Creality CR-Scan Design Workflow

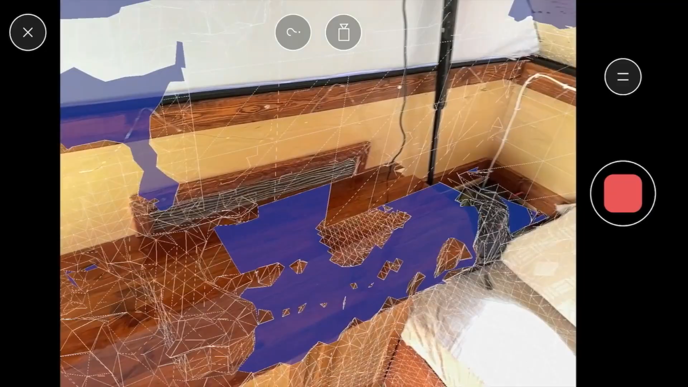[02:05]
This differs from the point-based LiDAR scanning of the iPhone Pro and promises an order of magnitude better resolution.
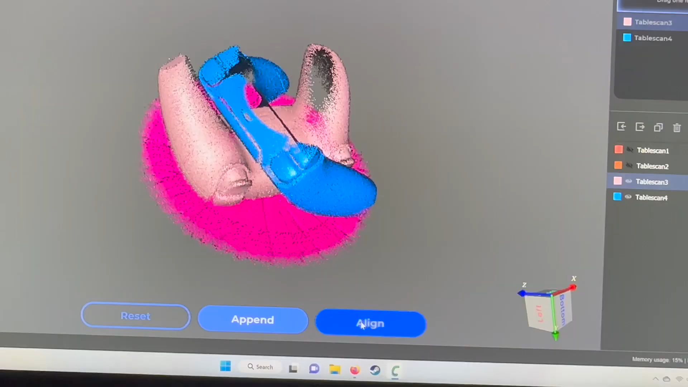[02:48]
You can then align the different scans you've done and then the
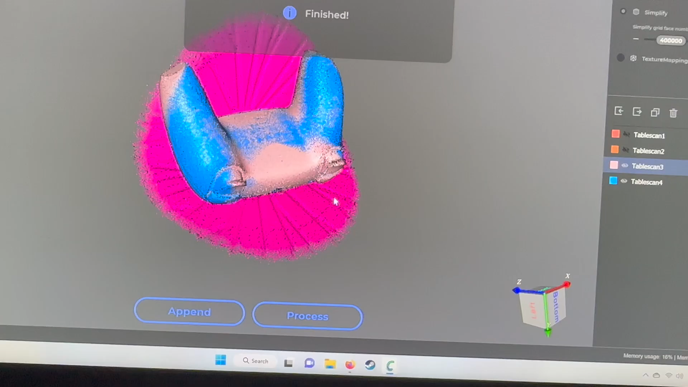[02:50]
Creality software will automatically clean up your mesh when you export it as either an OBJ or an STL.
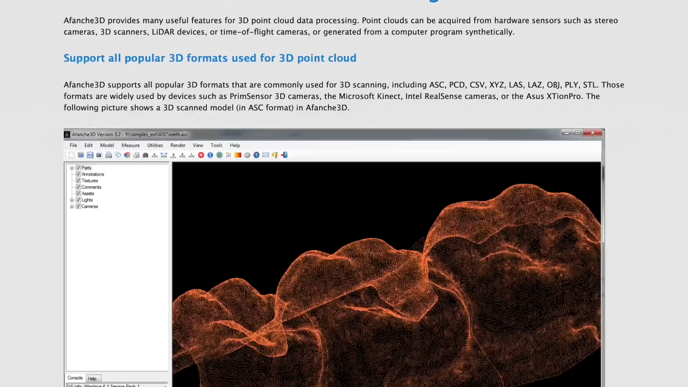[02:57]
As someone who's had to manually clean up point cloud data before, I'm pretty grateful it just kind of does that.